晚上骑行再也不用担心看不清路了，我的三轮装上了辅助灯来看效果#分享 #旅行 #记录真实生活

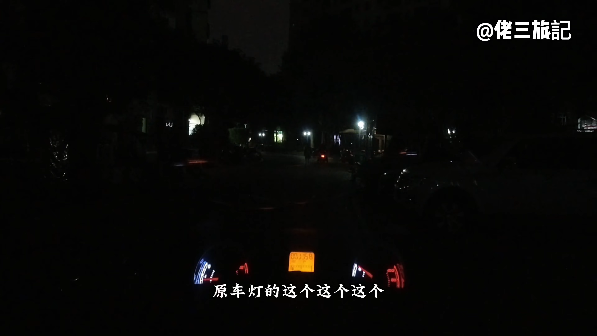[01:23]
咱们给大家看一下原车灯的这个这个这个这个原车灯的这个近光灯啊好这是原车灯的近光灯我们再来看一下原车灯啊你看就这样的啊
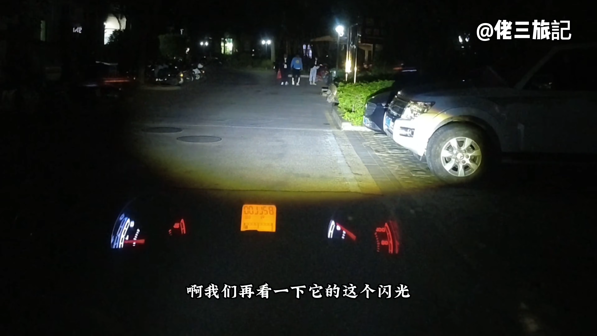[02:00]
啊我们再看一下左右闪平常闪啊回归近光看见没有